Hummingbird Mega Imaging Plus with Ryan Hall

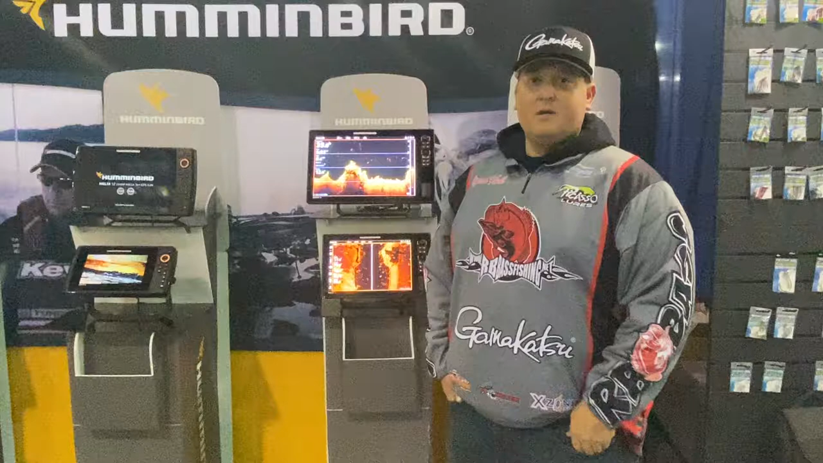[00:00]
Hey everyone, Ryan Hall. We're back at the International Sportsman's Expo in Sacramento. We're looking at Humminbird units here in the Johnson Outdoors booth right next to Minn Kota, Cannon, and the Gamagatsu hooks. I just wanted to show you guys something about these graphs. Everyone's talking about the neutral motors and all these new depth binders, but let me show you why these Humminbirds are my favorite. Just because what they can do and what they offer.
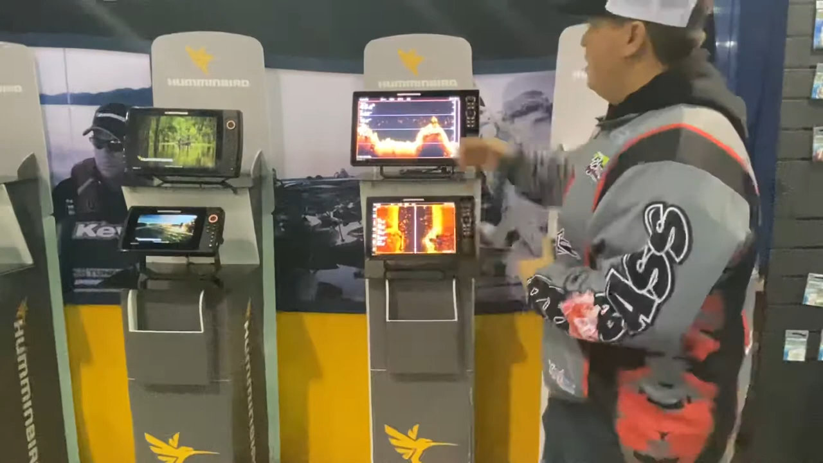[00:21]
So, Humminbird, great unit, easy to use. It's probably one of the easiest units to use on the market, whether it's the Solex series like these here or I got the Helix series over here. The Solex that I'm looking at here are touchscreen.
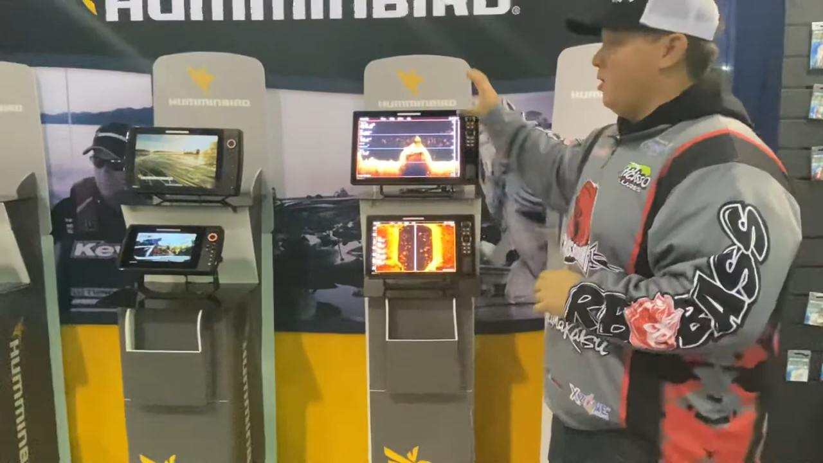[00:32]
They offer great imaging, the best imaging in the industry right here with your down and side. What we're offering is Mega Imaging Plus.
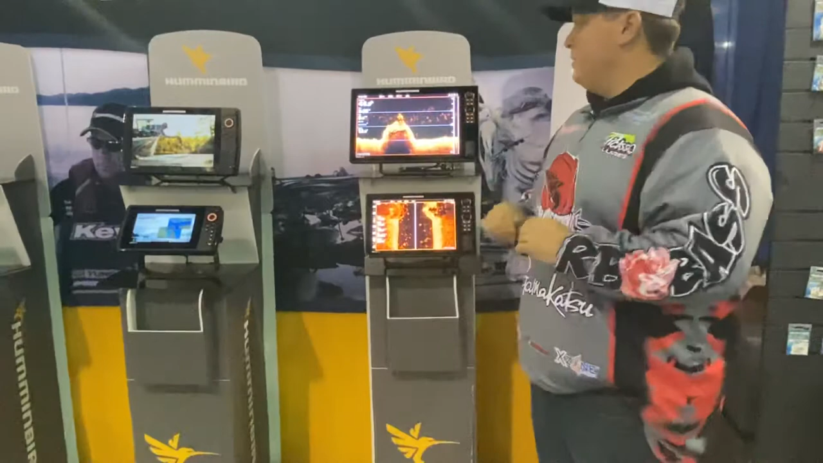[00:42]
What Mega Imaging Plus is, is the upgraded version of Mega Imaging. What it allows is you to extend twice as far out on each side as you're down and it's going to provide clearer images as well. Why do they call it Mega Imaging? That's because everybody else and everything else that has been known to sonar, especially with your 2D sonar and all your imaging, is running in kilohertz.
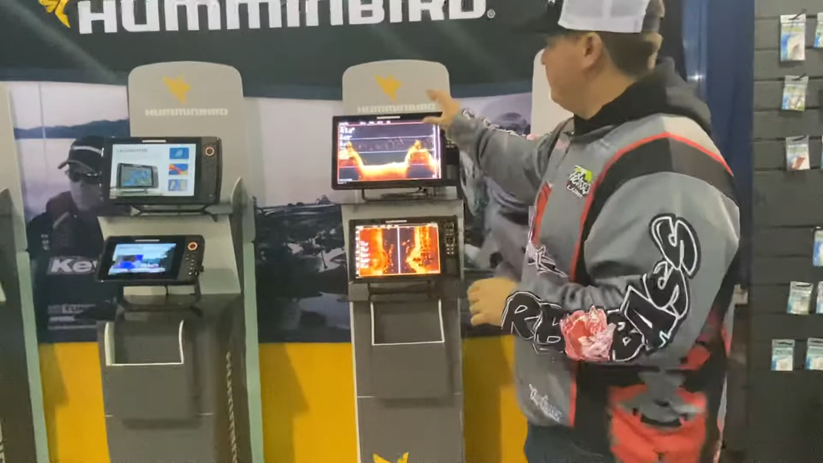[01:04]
What Humminbird has been able to find out is how to get these and your frequencies and your sonar frequencies to read in megahertz. It's a higher frequency. You're going to get clearer pictures. This imaging, the down and the side is untouched in the industry and that's why I love these Humminbird units. Not to mention, when you get these Humminbirds, you have to have a Lake Master chip. Out here on the West, Western States or Western States Plus, depending on which unit you're running, is untouched mapping. Contour lines, there are better than any other that I've seen. You mark creek channels, roadbeds, everything's laid out.